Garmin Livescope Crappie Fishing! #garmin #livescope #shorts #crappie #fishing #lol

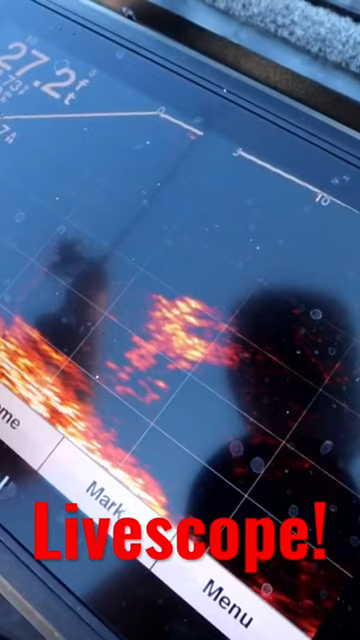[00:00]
show you guys via Livescope what we're actually fishing. You see this pile of them right here.
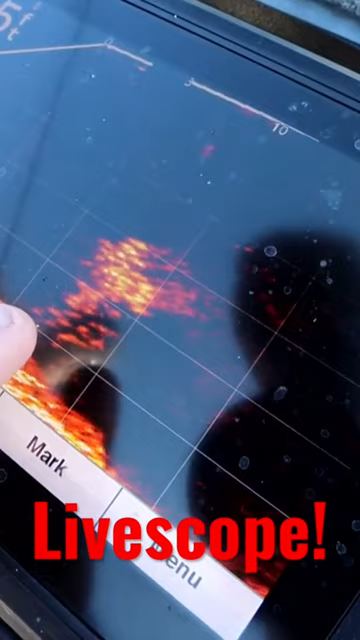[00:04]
We're just getting down dirty and deep inside that, pulling them up one at a time.